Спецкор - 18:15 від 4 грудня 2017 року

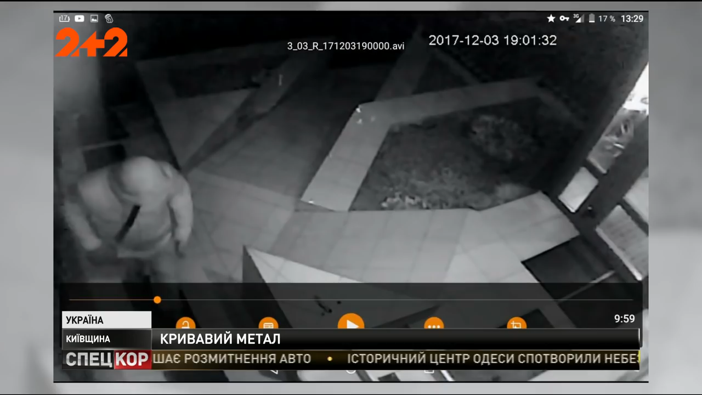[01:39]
Намагається прихопити прикраси. Одна з продавчин встигає натиснути на тривожну кнопку.